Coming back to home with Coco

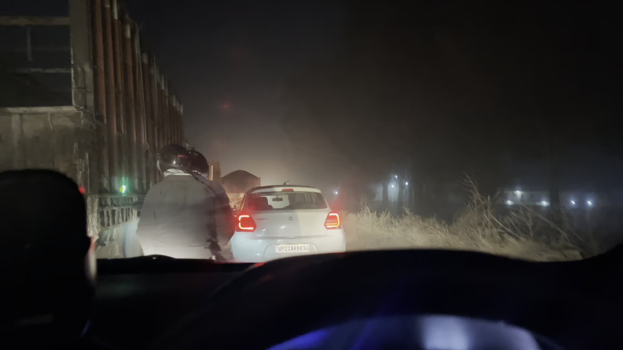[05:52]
सो ये हम घर की तरफ पहुंचते हुए और मुझे पहुंचने में भी 10 मिनट है 10 से 12 मिनट घर के लिए क्योंकि ये रास्ता इतना ख़राब है तो ये मेरे को 20 मिनट भी करवा देता है.
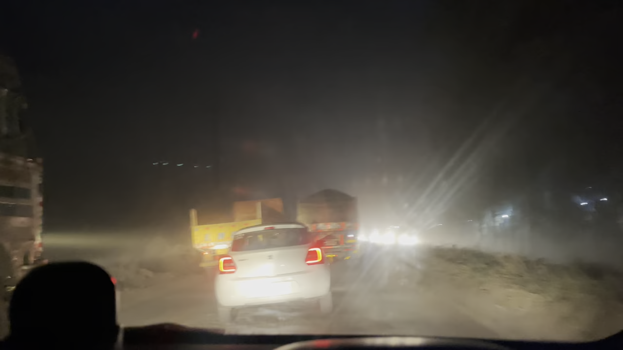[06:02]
और अभी तो हम घर पहुंचने वाले हैं. 500 किलोमीटर पूरे पार हो चुके हैं. फिलहाल मैंने आज के व्लॉग में आपको डिस्टेंस बता देती हूँ.